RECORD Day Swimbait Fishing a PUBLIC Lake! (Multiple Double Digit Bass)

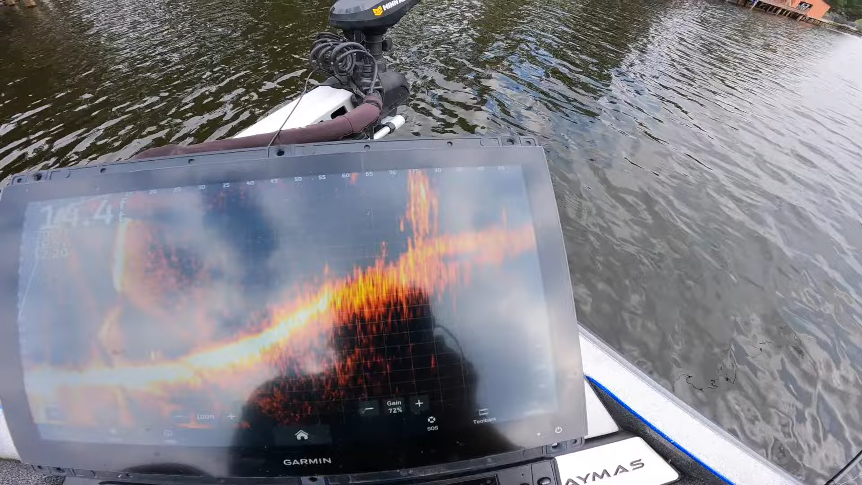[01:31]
pile up there but we definitely got some fish kind of working this little drop off right here so before we get up to the brush i'm going to drag this worm this is a six cents divine worm
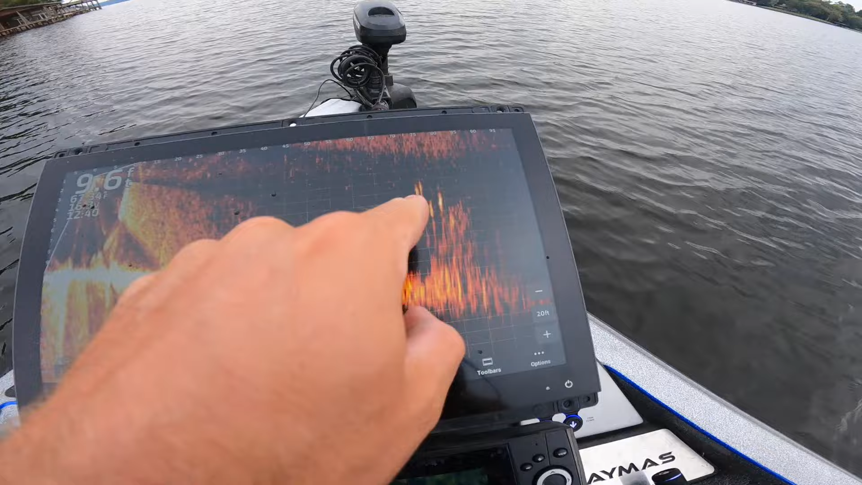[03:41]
you want to see those are fish in a feeding mood up above the brush pile they're just sitting there with their damn mouths open and i got my transducer cheated a little bit so the surface
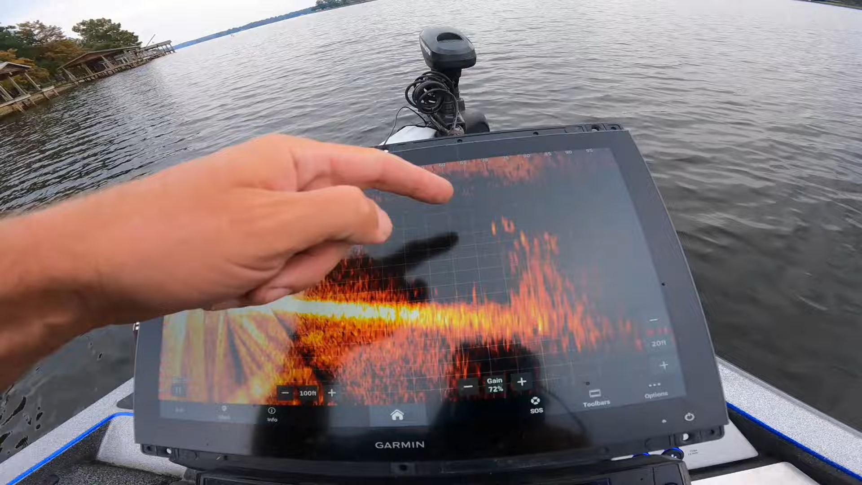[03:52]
is actually runs like that a little bit so those guys aren't actually four people at the surface they're more like a foot see if they'll eat this big top water before we throw a big swim bait over it looks like there's a little bit more gap
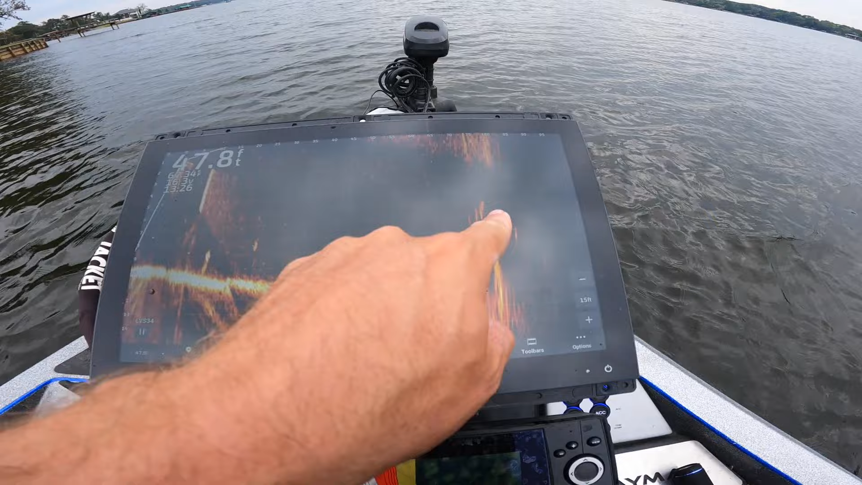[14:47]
once again there's some giants around it those might be crappie up there but that one right there i know it's probably hard to tell if it's a fish or not but
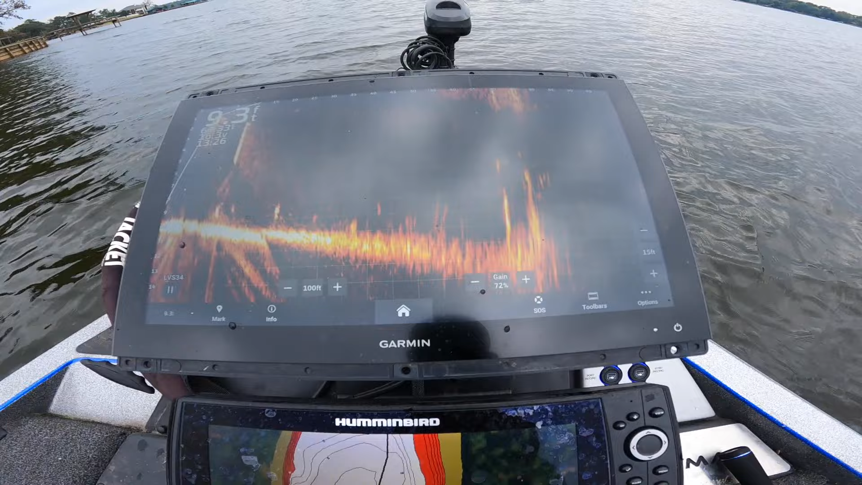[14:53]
that is a fish i've seen him move it's another one of those at least nine pounders probably a 10 though they are really loaded up in these brush